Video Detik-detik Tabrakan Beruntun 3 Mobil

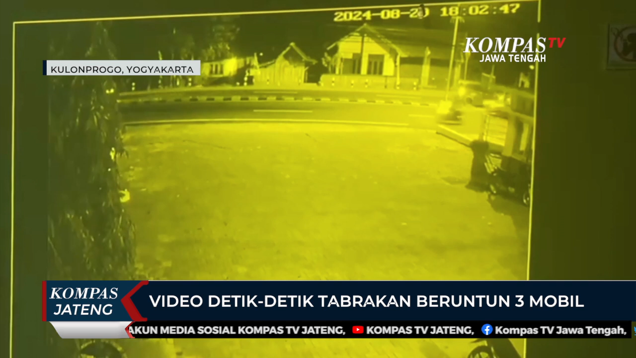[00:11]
dari Yogyakarta hendak berbelok arah kanan di Jalan Nasional Purworejo, Jogja, Sebokarang, Triharja, Wates, Kulonprogo, Kamis malam. Diduga kurang konsentrasi sebuah mobil box bernomor polisi W9502U yang melaju di belakangnya tiba-tiba langsung menghantam minibus hingga terpental di jalur berlawanan.